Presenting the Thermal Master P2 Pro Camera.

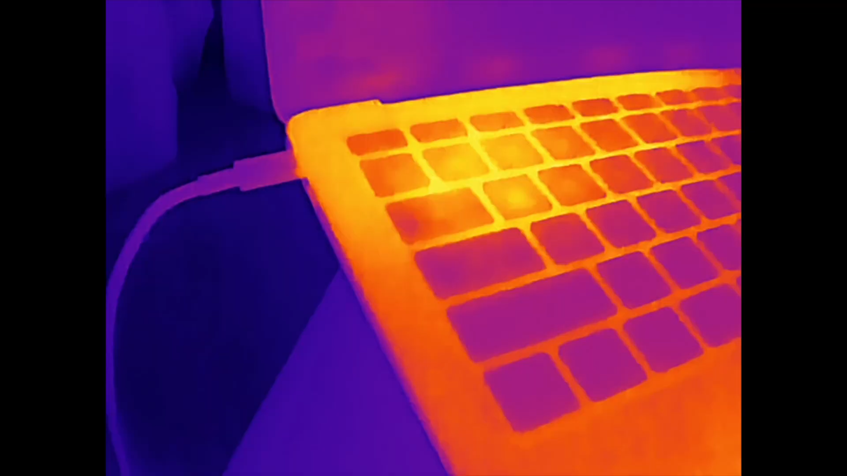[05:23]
for instance you can see my computer and you can see exactly where the power supply is inside the computer the
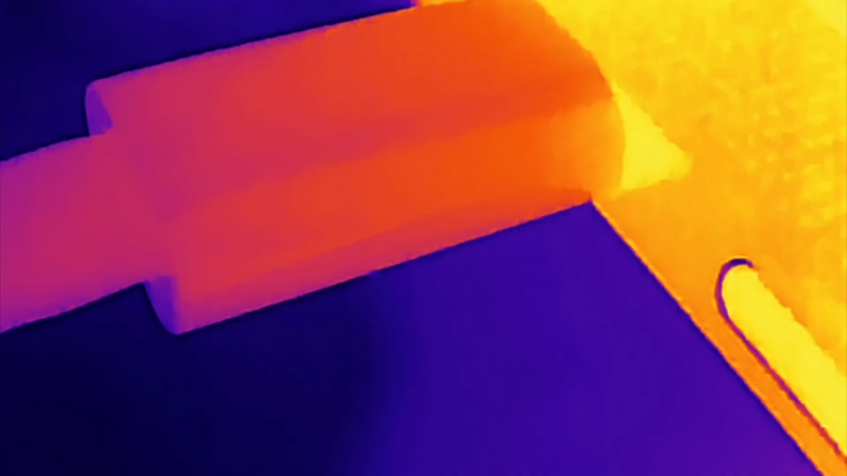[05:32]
macro lens is magnetic so it sticks on the front of the camera and you can see here a close-up of the
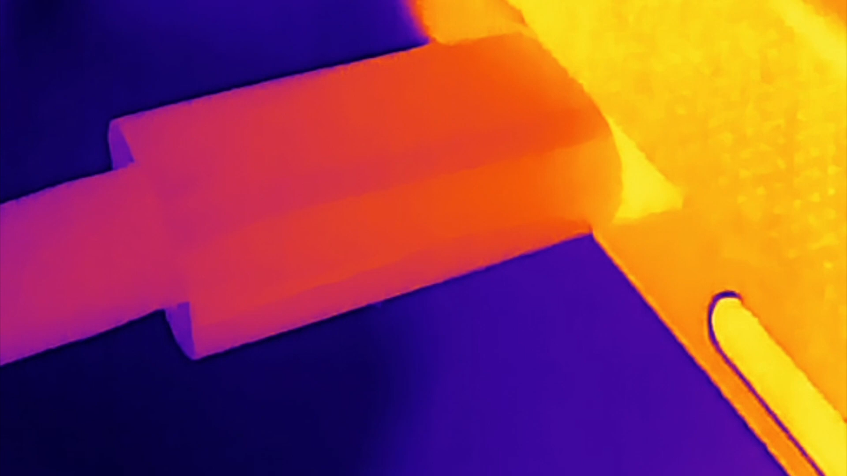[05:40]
USB connector you can see it's heating up a bit but you can see it's really hot inside the computer it's a little harder to focus but once you have
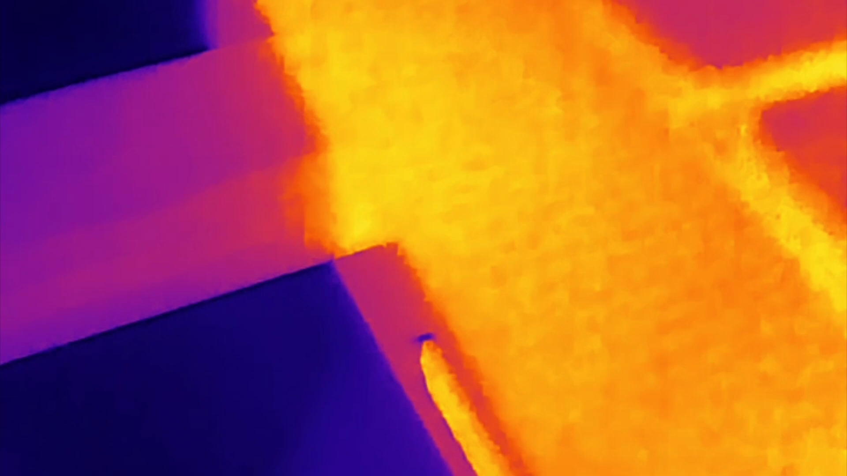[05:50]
the right distance you can see very very close and of course you can see my hand
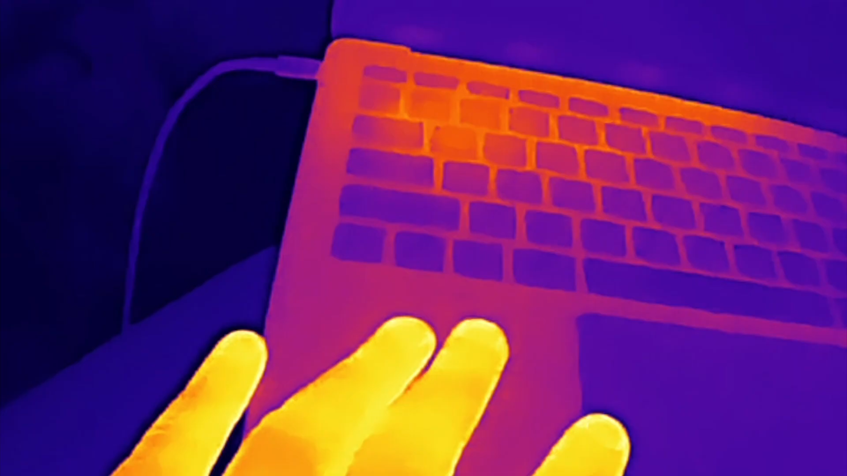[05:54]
anything that produces heat anything that's alive you're going to see it is going to pop up like crazy now often those cameras
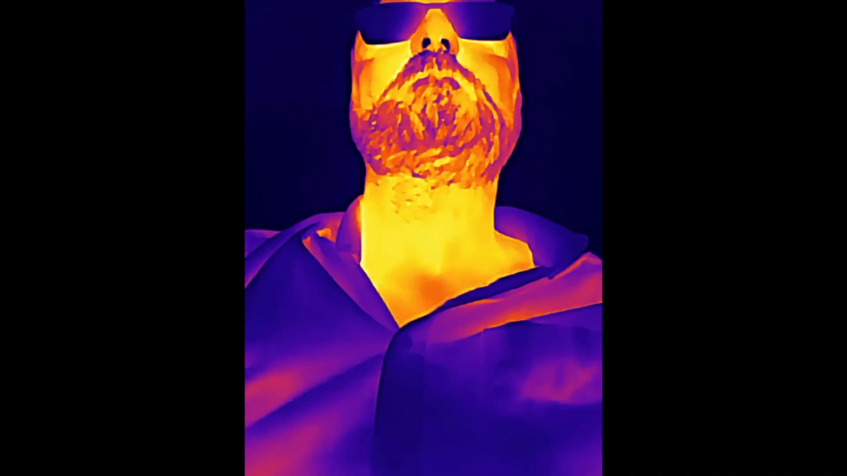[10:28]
and Dan I look pretty scary
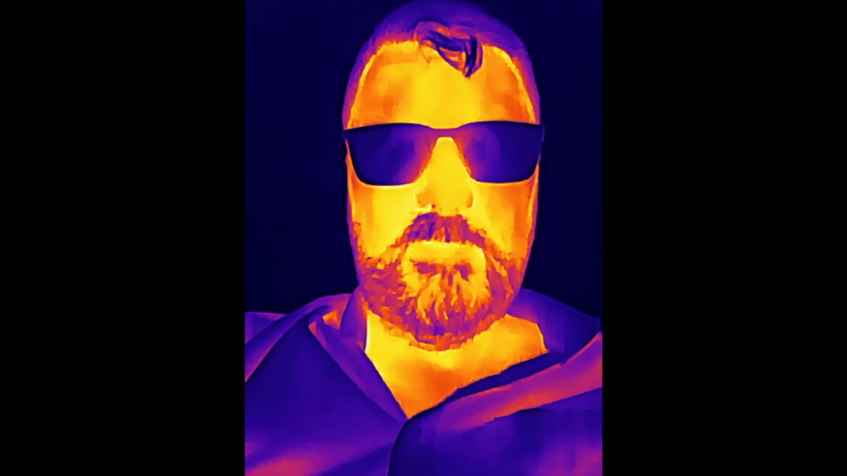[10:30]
thermally speaking whoa here it is without my glasses
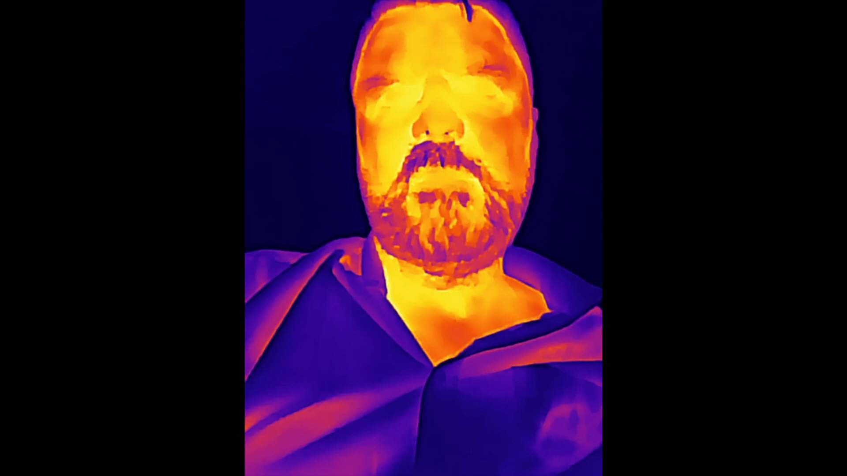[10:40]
lots of heat in the eyes region and close to the face here the blood vessels probably